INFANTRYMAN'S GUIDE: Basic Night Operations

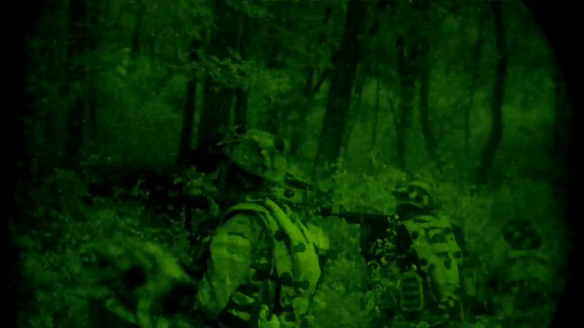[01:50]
Camouflage is still an important factor in night operations. Most military camouflage patterns that are effective in a
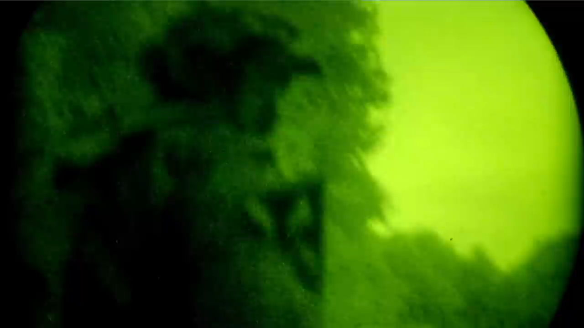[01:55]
given environment during the day against regular vision are still effective at night when viewed through night vision devices.
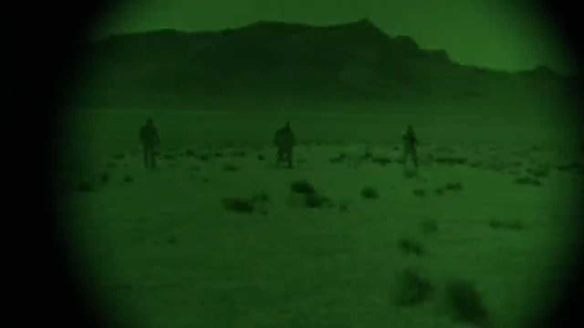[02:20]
This is making them appear much darker and contrasting them with their background, thus making them easier to detect both with and without the use of night vision. Here you see the moon is in front of these individuals, thus casting a shadow behind them and not highlighting them to the enemy.
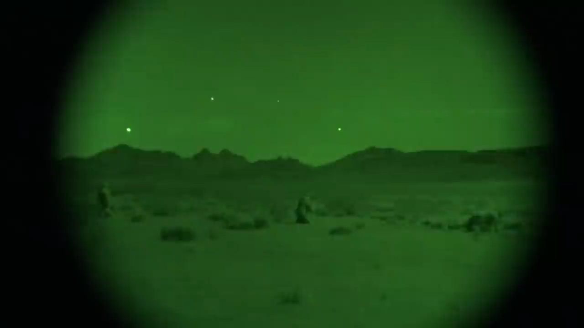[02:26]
Keep this in mind when you're planning a route towards the enemy occupied area.
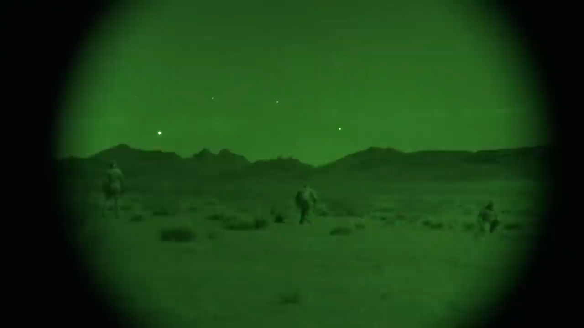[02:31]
Additionally, most modern military uniforms are NIR compliant, which also helps reduce their signature when viewed through night vision.
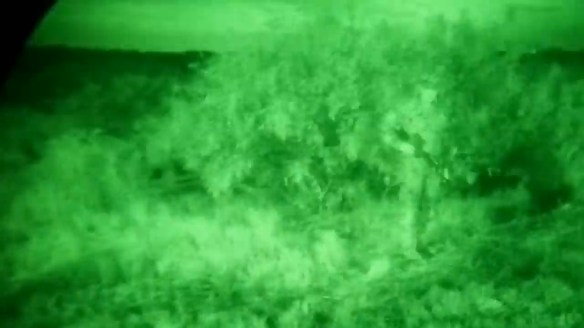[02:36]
Be sure not to wash your utilities with detergents that contain UV brighteners.
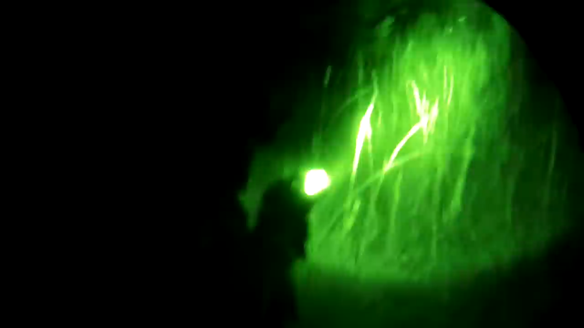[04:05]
somebody that is looking through MVGs than it is to someone turning on a white light flashlight to someone without MVGs on.
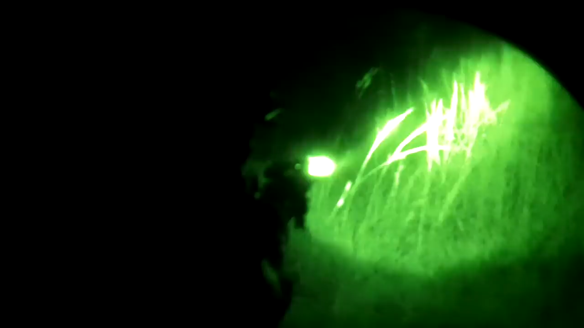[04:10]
Often guys get careless and complacent when they enter into an area with low ambient light.
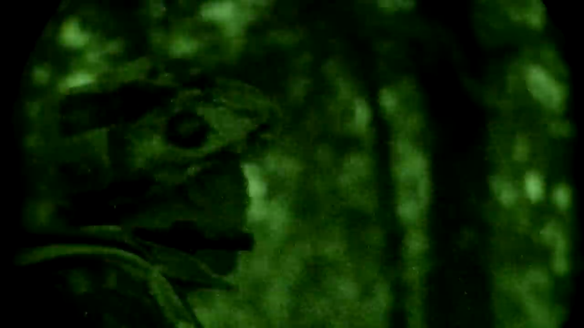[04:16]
IR floods and beams should only be used when absolutely necessary.
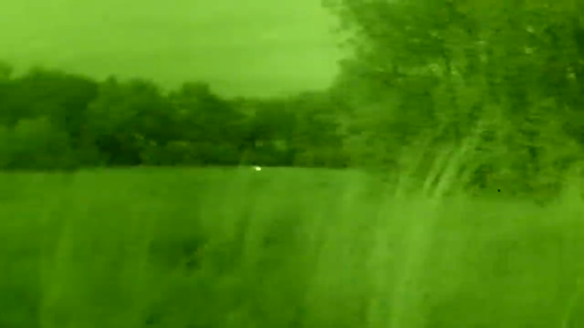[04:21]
Here you see a whole squad that is compromised by one knucklehead leaving his IR on during their patrol.
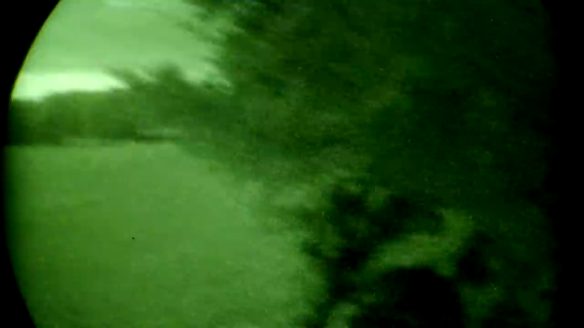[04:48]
light when looked at with normal eyesight will be intensified through MVGs.
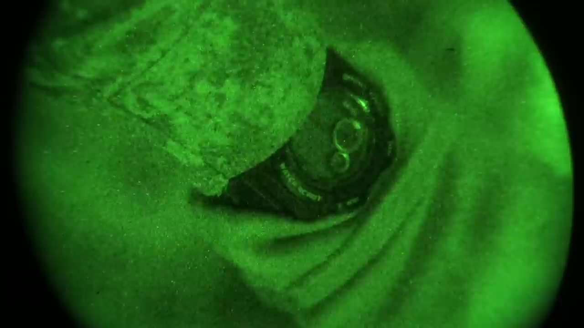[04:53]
To mitigate this threat, ensure that your watch is covered by your gloves or you can even wear a watch band specifically designed to cover the watch.
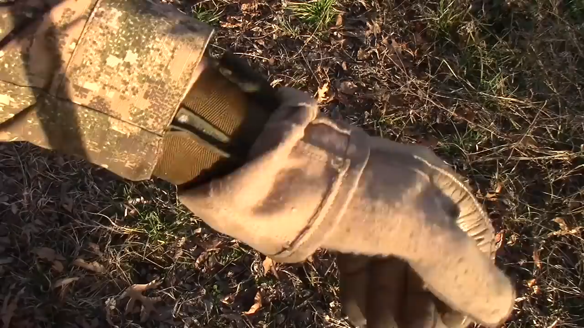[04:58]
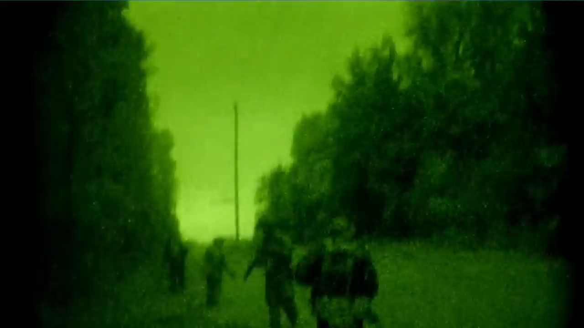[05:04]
Movement at night can be challenging, even with the addition of night vision due to the reduction in visibility on where you are stepping and the difference in depth perception when looking through MVGs.
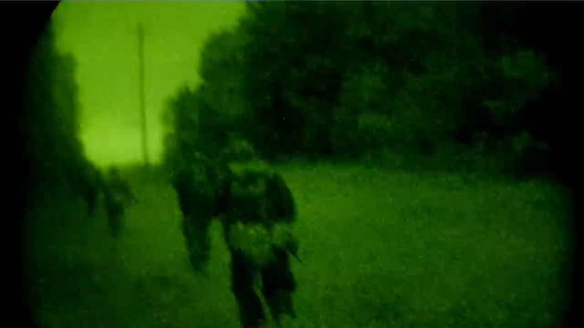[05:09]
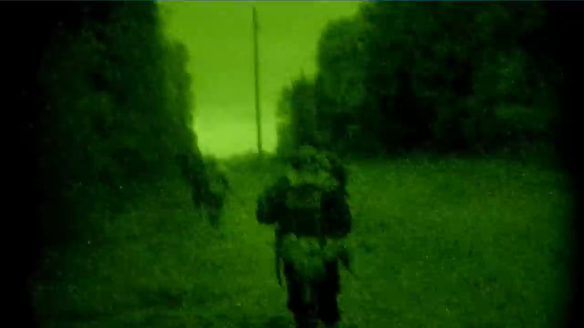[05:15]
To help reduce noise at night, it may be necessary to select more open routes to move through. Regardless, there will always be times where crossing difficult terrain arises.
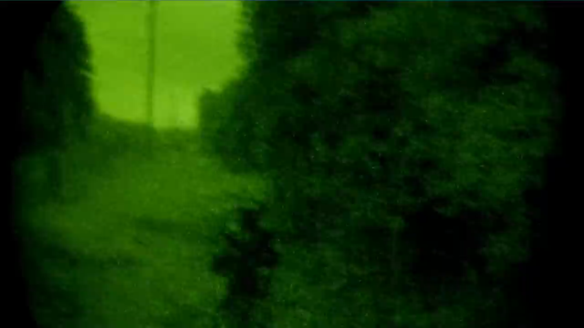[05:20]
Just remember, when planning for night operations, everything takes twice as long at night.
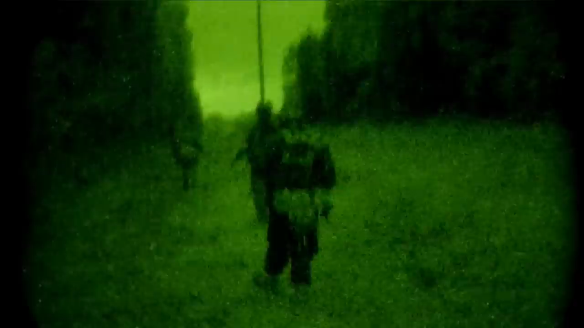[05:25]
If moving through more dense areas at night with the reduced visibility,
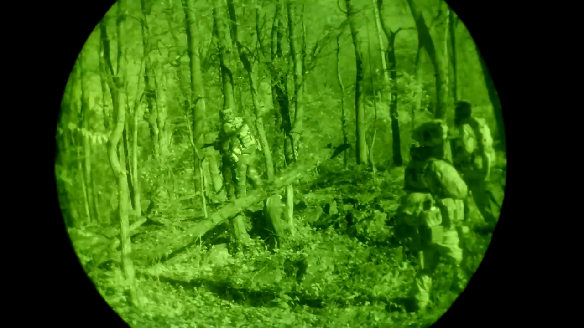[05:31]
it may be necessary to close the dispersion in the formations between troops to around 5 meters. When presented with no other feasible option and movement must be made through a very dark and or dense vegetation,
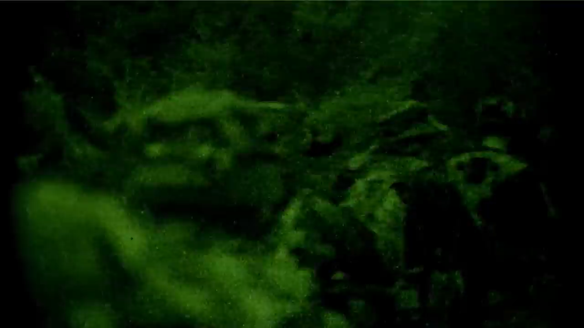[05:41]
a train type method can be employed to help move troops through it. This is done by each patrol member placing their hand on the team member in front of them.